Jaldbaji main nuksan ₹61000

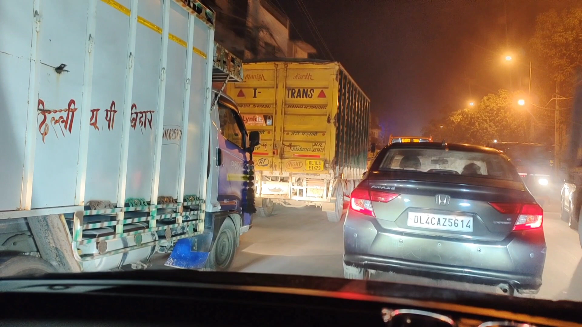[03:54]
यह कहां हमें जाना था कहां पहुंच रहे हैं प्लोट देखने निकले थे और इतना गंदा जाम लगा हुआ है यह जाम है कंजावला वाले रोड पे